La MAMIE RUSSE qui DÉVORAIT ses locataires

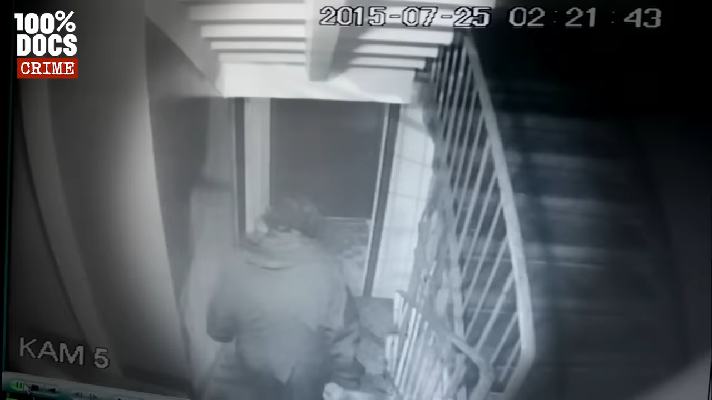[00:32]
En pleine nuit, une vieille femme fait des allers-retours dans la cage d'escalier. Elle traîne vers la sortie, des sacs trop lourds pour elle.